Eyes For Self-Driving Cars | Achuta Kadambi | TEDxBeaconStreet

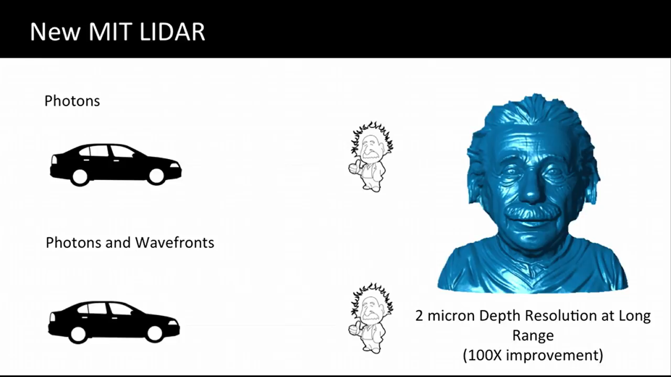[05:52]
Now you can see the wrinkles in the face, the lines in the clothing, and even the hair in the mustache.